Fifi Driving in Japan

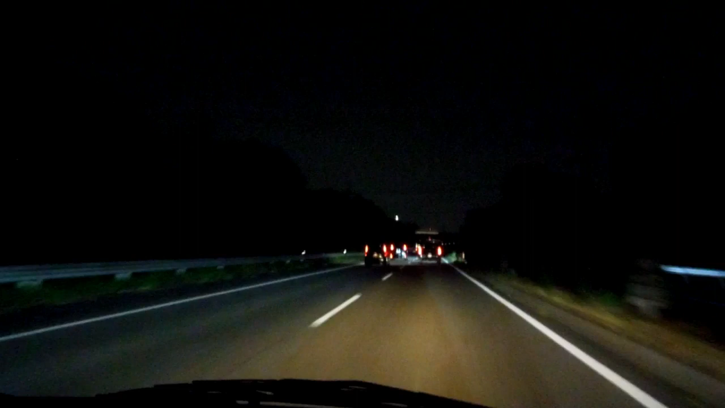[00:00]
Hey guys, a quick video for our wheels in Japan playlist and our mini series on crazy drivers in Japan. So I've showed you this sort of thing before, fast piece of road, lots of cars driving really close together and one of them going backwards and forwards trying to get ahead of the others by changing lanes backwards and forwards. So sort of waiting for the accident, we always hang right back when we see this sort of scene because obviously if one of them makes a mistake,